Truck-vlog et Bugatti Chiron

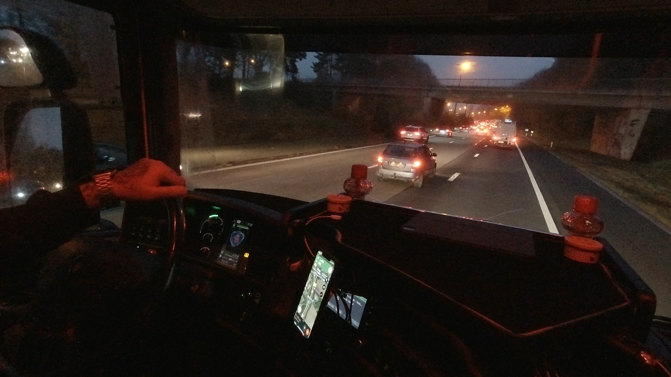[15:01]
j'ai fait ma nuit, ma coupure de nuit. J'ai décollé à 5h30. À 5h, mais je suis allé mettre un plein. Et ça m'a fait décoller, prendre la route 5h30. Et là, on arrive sur Bruxelles. Et là, je crois qu'il y a un gros, gros pet. Parce que là,
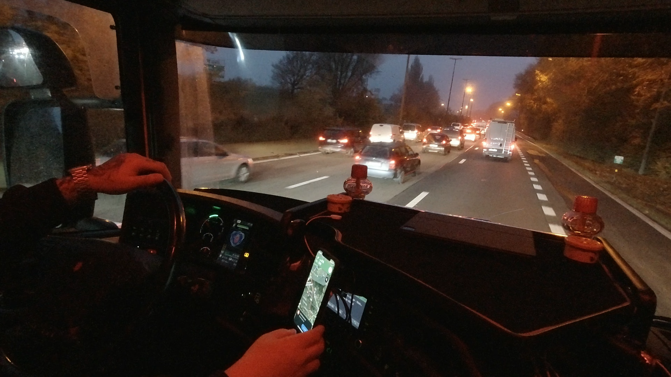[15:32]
ralentissement, retard de 25 minutes. Tu vois, le GPS maintenant, c'est un retard de 25 minutes. Et c'est énorme. Franchement, je pense que c'est énorme. D'habitude, ici, il y a du retard. Mais bon, ça ne dépasse jamais les 5 minutes. Ça roule quand même plus ou moins bien. Tu vois, même quand c'est bien bouchonné, ça roule quand même, tu vois, mine de rien. Et là, je pense qu'il doit y avoir un très, très gros accident. Regarde.